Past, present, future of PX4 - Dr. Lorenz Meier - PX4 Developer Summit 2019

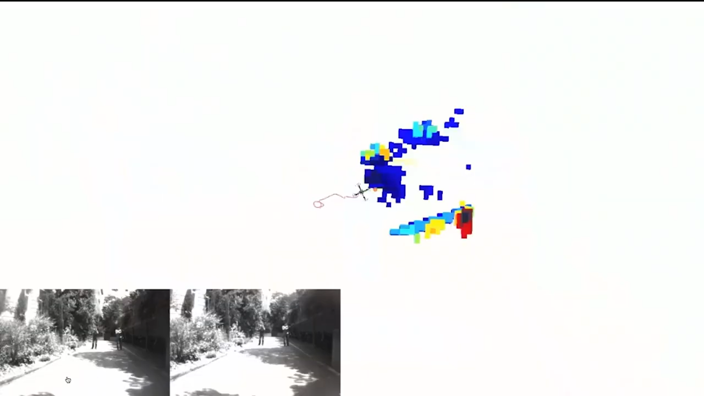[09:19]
Now, we're not there yet, so we still have to catch up with it.
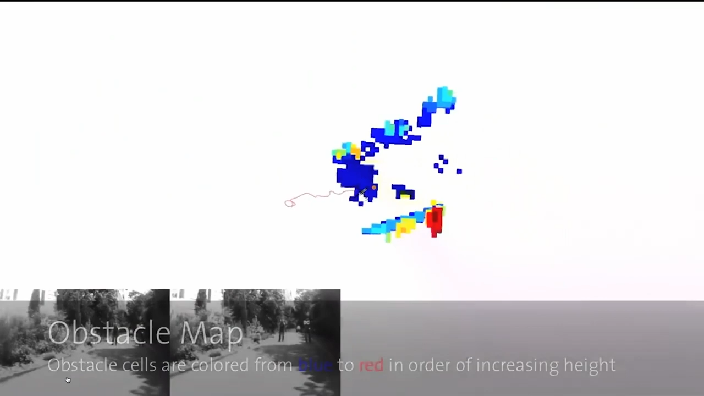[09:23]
So what this drone is, and it's not on a tether, that's just sort of the safety mitigation with early technology.
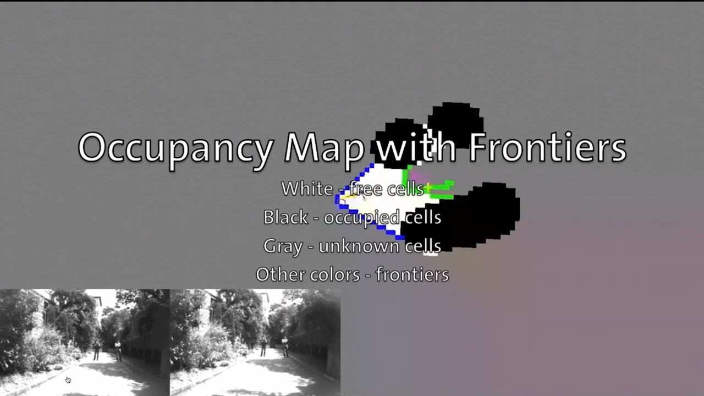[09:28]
What it's doing, it's finding out which areas it doesn't know yet.
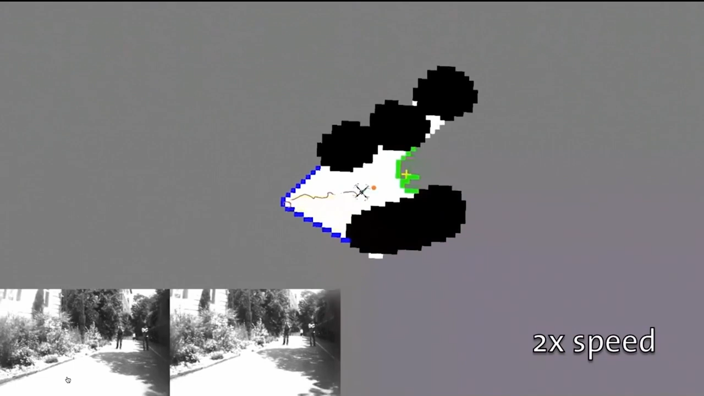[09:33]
That's the green and the blue line. And then it's exploring these frontiers.
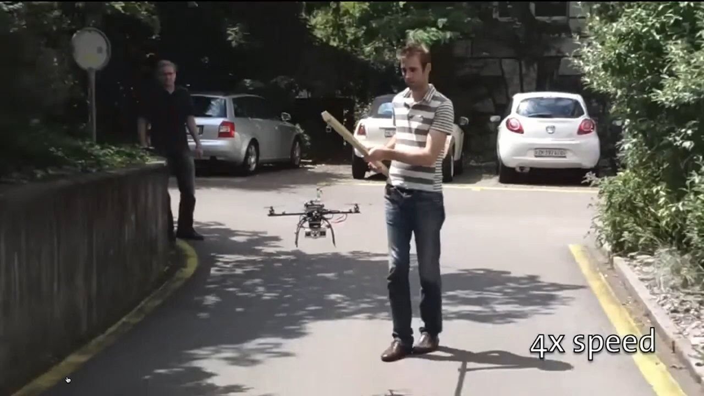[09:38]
And I think it's going to make my PhD colleague Dominic really famous.
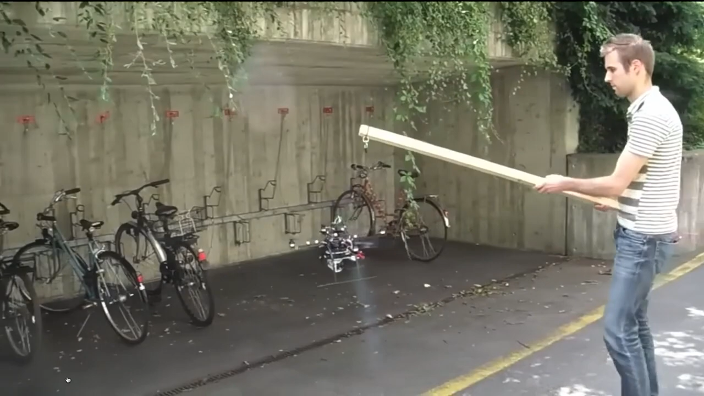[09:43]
I'm sure he loves it. And so it finds its own way
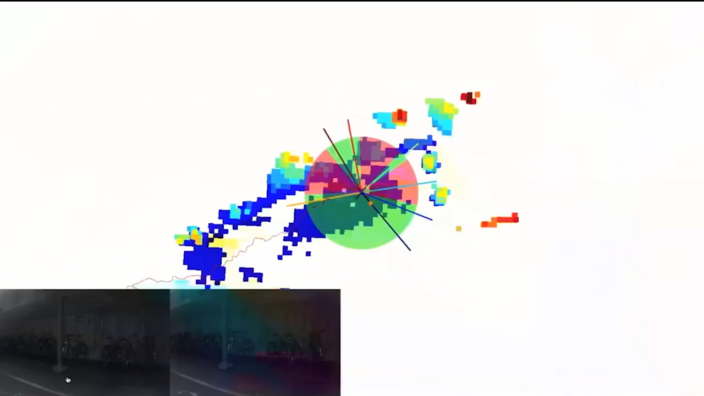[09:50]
and navigates with optical flow and integration. So autonomy to the last level, like high-level goal is see the world, go.